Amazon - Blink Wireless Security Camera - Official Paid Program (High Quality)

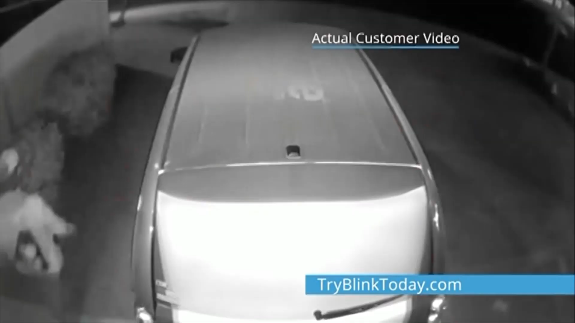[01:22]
With Blink Home Security Cameras, you can monitor your home and even stop trouble before
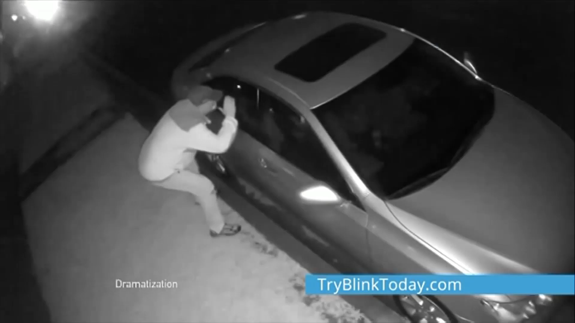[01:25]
it happens to help keep your home safe and secure. Hey, get away from my car! Blink cameras are wireless, so put them wherever you want.
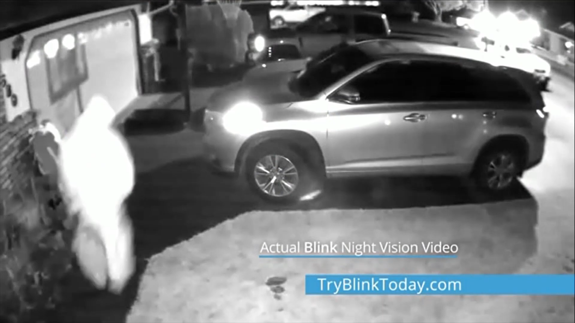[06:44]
and battery life for two years with normal everyday use.
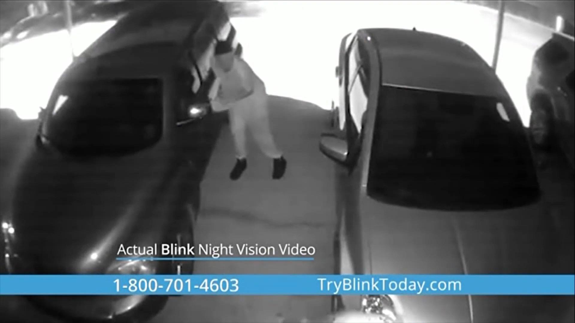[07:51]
clear night vision, and two-way audio. Oh, you found Max.
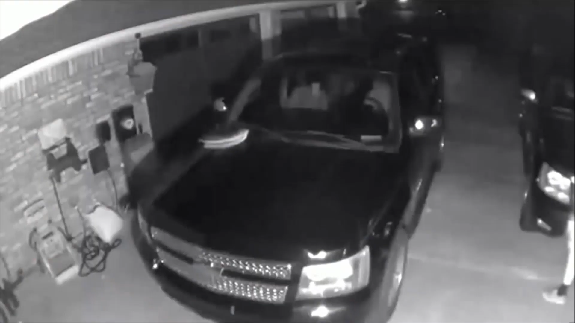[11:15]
When a homeowner captured images of someone trying to break into his car, the Blink camera night vision was so clear, it gave law enforcement everything they needed to find the guy and make an arrest.
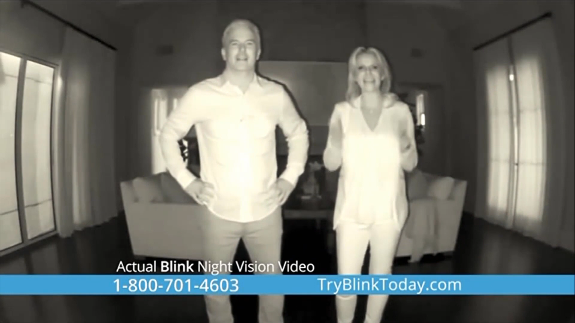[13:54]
Now you're looking at us through Blink's night vision. The lights here are all out. This is all Blink. And you can still tell it's us. The Blink home monitoring system, the video quality, is pristine.
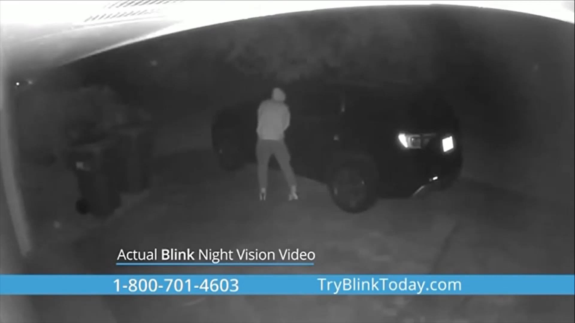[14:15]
On your phone, you can see the image perfectly. You can see even at night.
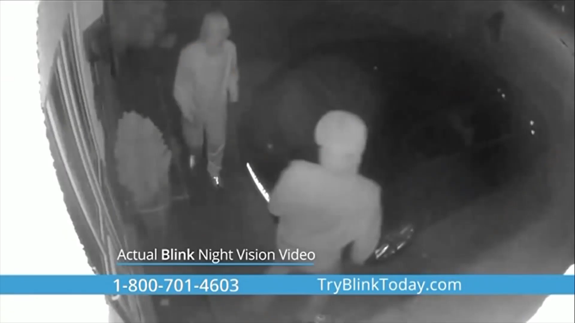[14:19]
It doesn't matter if it's pitch black out there. You can still see clearly. There's no avoiding it or scathing it. Whether it's nighttime or daytime,
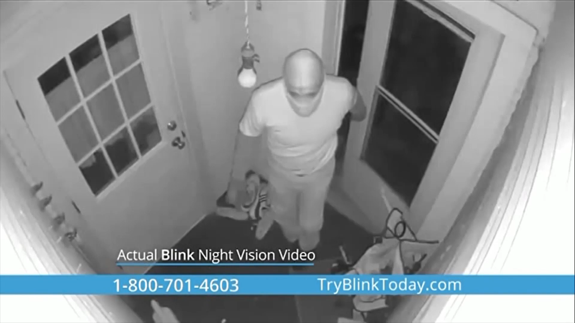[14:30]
the camera systems produce a quality video that you can watch on your phone or any other device with the Blink app. John and I are going to do a live demonstration of how to set up the Blink camera system.